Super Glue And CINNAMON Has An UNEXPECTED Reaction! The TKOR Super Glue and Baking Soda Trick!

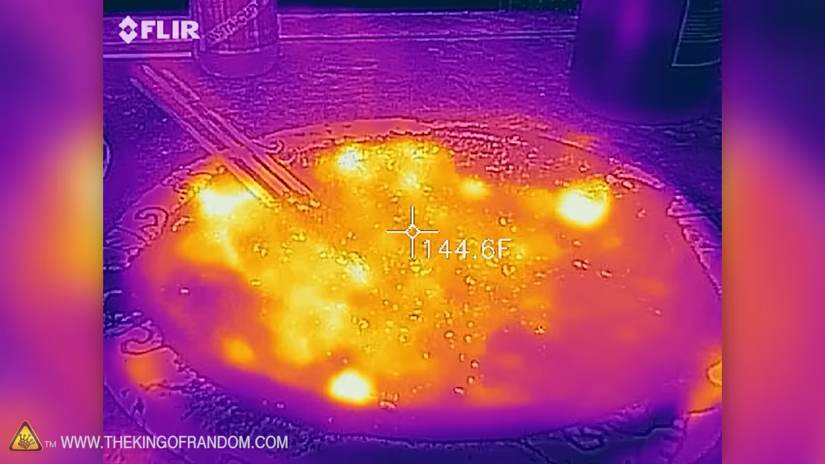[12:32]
On screen: spot 144.6°F
It's so very bright on the floor It's about to
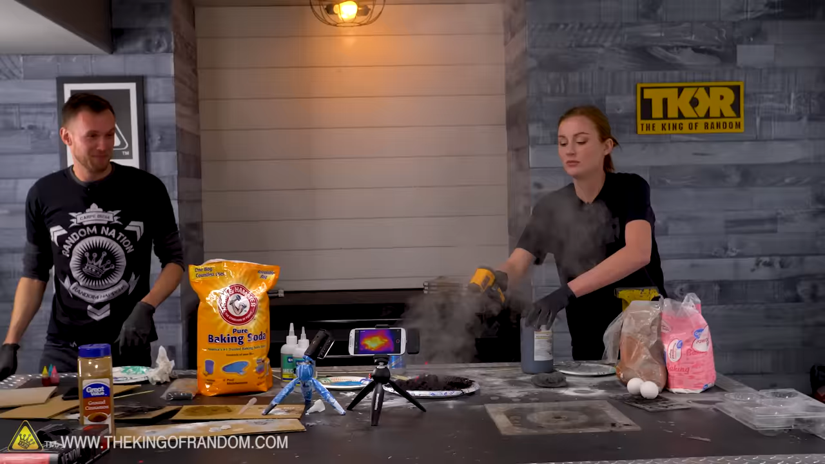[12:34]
become very unpleasant almost almost 300 now. We're hitting the
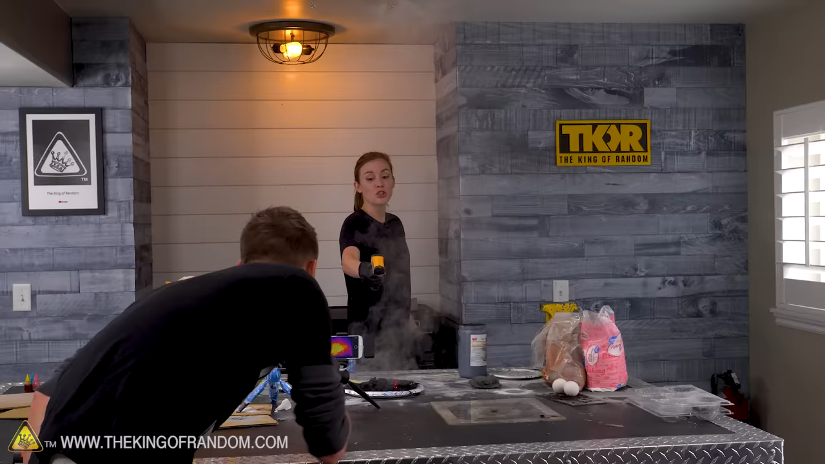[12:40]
275 this is flashing. I just saw it at 299.
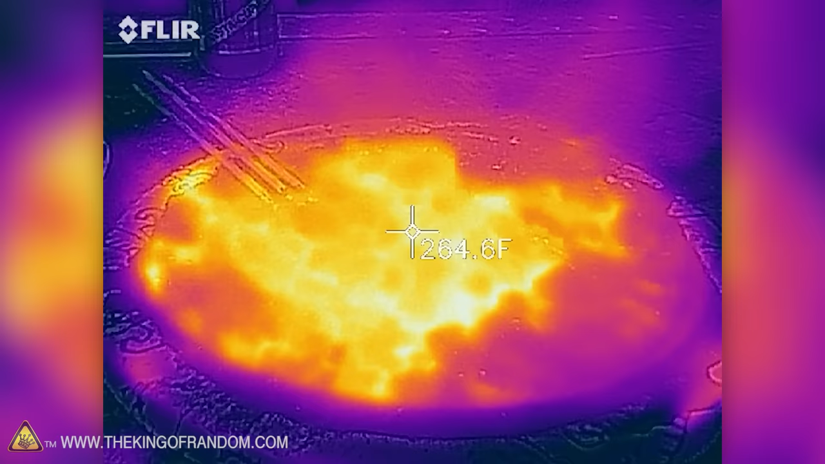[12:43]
Oh, it's just said over 300. I'm taking outside 250 again 260.